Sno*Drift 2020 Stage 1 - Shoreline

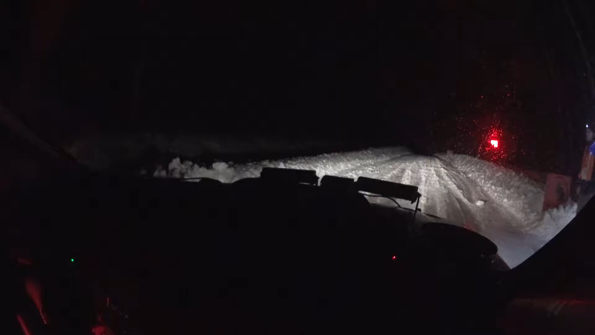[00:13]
so that is our minute 10 seconds and we have start 30 you're gonna have a right four three two one 30 30 then right four down tightens oh yeah there you go this tightens then left five plus 50 left
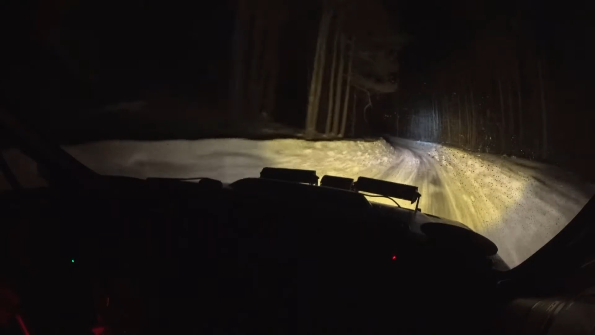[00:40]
three minus tightens long repeat left three minus tightens long and deceptive there's right four plus tightens three up repeat right four plus tightens three up this tightens crest 70 then crest 180 it's gonna be fast until there's an obvious note it's going to be 70